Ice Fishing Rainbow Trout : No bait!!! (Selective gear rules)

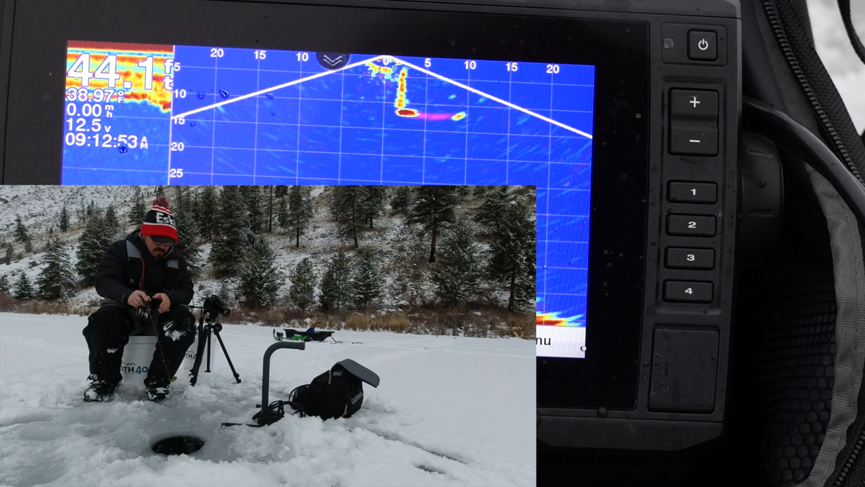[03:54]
There's a bite. I missed it. Two fish. Got him.
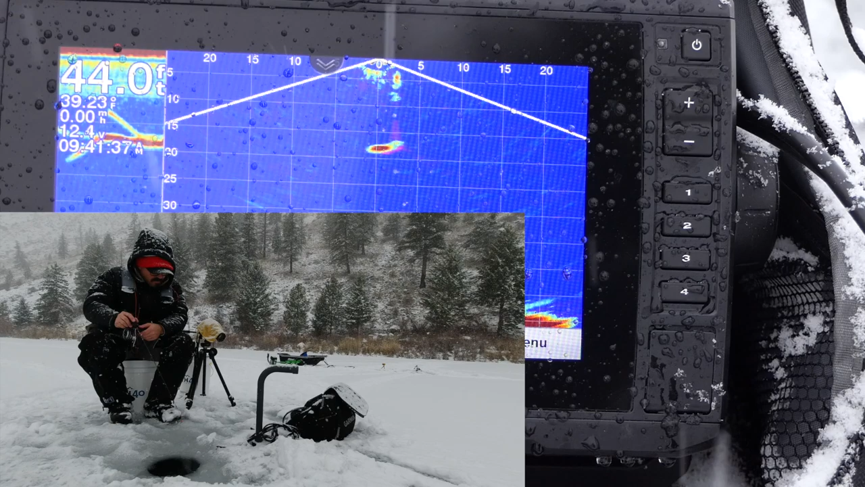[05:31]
On screen: depth 44.0 ft
Did not eat it. Let's see if I can get him to come back. Lookin' at it. Nope. Decidin' against it.
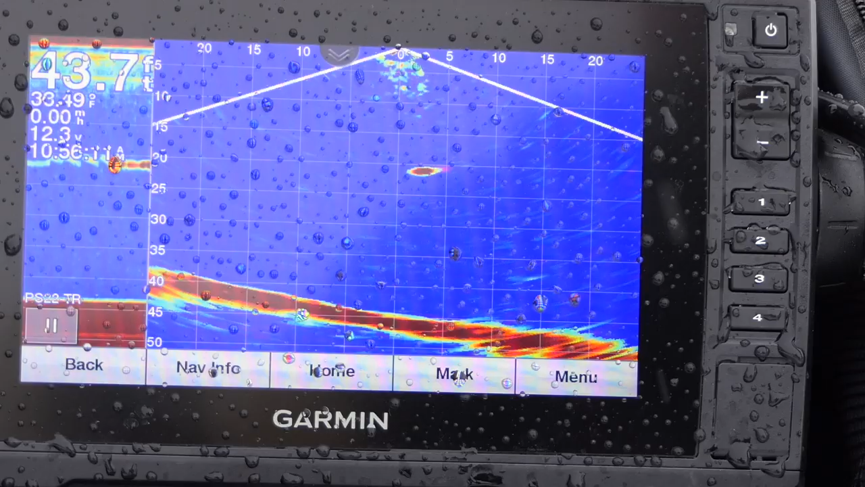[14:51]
There's fish. There it is. Got it. I like that chartreuse.